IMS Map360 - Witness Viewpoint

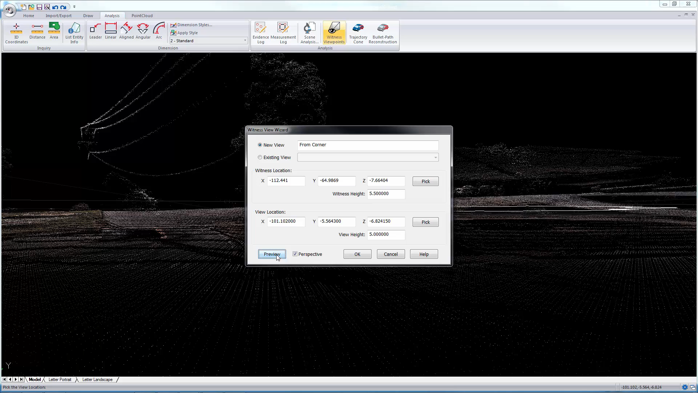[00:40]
It's useful to turn on perspective mode, so you get an accurate representation of what they could see, and if you do preview, we'll switch the view around, so you can see, in this case, what could the witness see from that location on the corner looking towards the other edge of the road. So that's what he could see from that spot. When you go back to the home menu, we are in perspective mode, and you'll see this toggle is turned on. You can turn perspective on and off, and you'll see the difference that makes. When you turn on perspective mode, that's the accurate way of looking at the correct perspective.
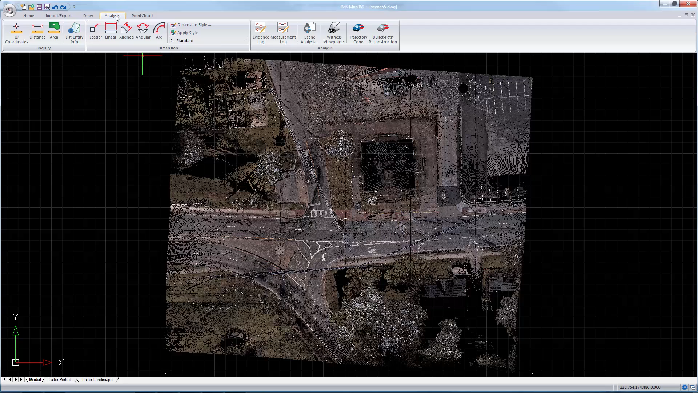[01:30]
So turn that off, switch back to the top. There you go. Now, if we run that command again, now that I had created that previous one, I can click in here, click from the corner. I have another one I call the test here,
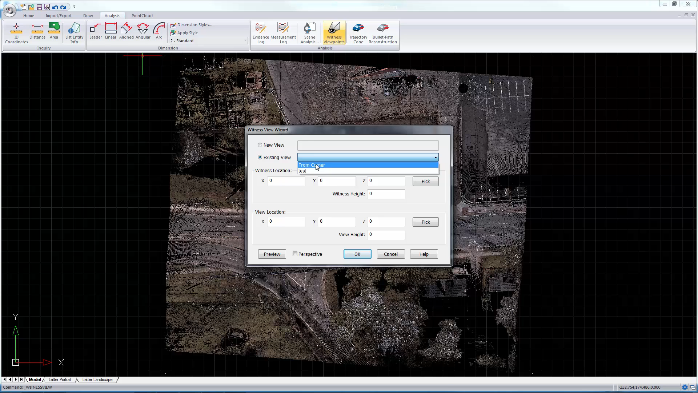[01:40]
but if I switch back to from corner, it loads the settings from that other view. And if I want to quickly go back to that, I can do it just like that. And if you want to place these views inside of your finished drawing,
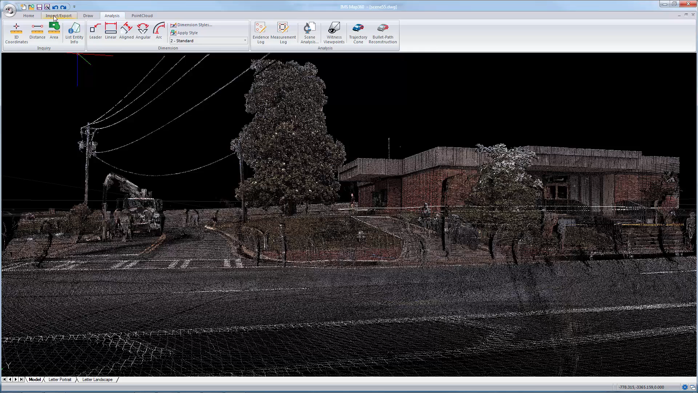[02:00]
the best thing to do is just export it out as an image, and then insert that into your paper space. Let's load that with that. That's nice. Then, okay.